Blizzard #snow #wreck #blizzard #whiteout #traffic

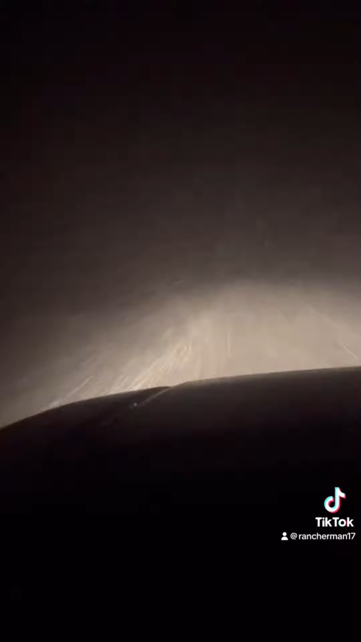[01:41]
see the road, where did it go, I'm not sure with all of this snow. So are they in my lane or what?